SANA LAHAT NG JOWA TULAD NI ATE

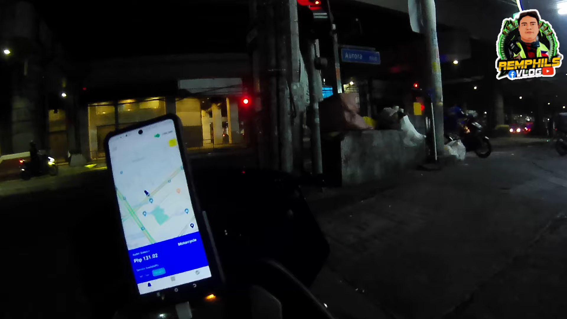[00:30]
So ayun guys, dito tayo sa Kubao ngayon guys Ayun daming chikso